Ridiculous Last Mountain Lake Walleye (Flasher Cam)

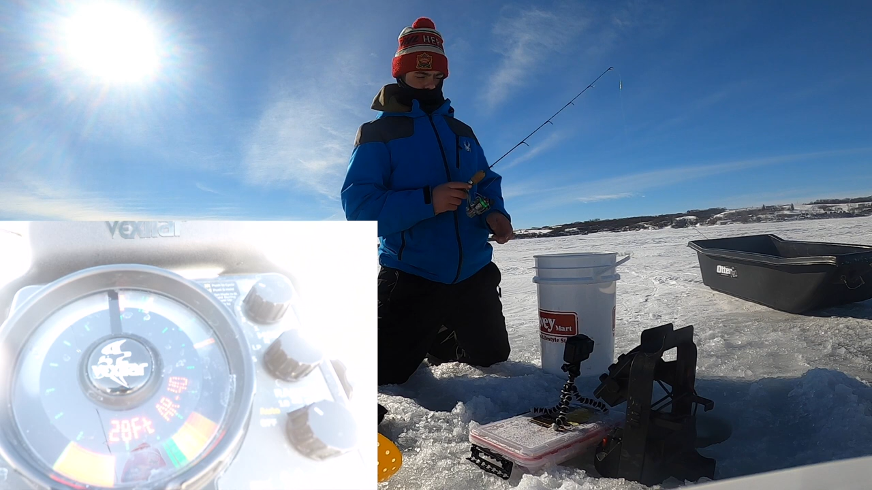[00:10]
Holy cow. This thing's way high up. That's probably a white fish.